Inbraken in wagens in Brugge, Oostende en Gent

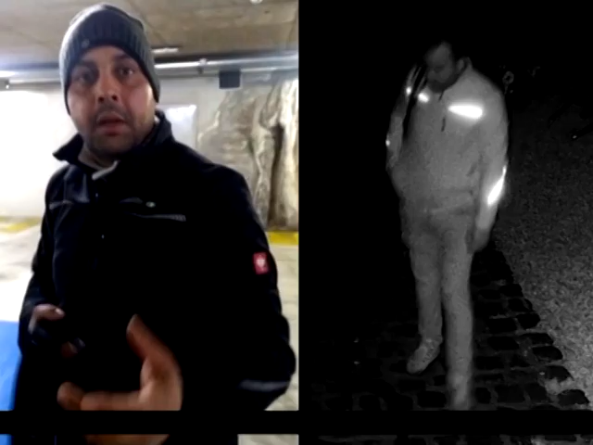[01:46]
Op het ogenblik van de feiten droog hij een zwarte jas met reflecterende lijnen.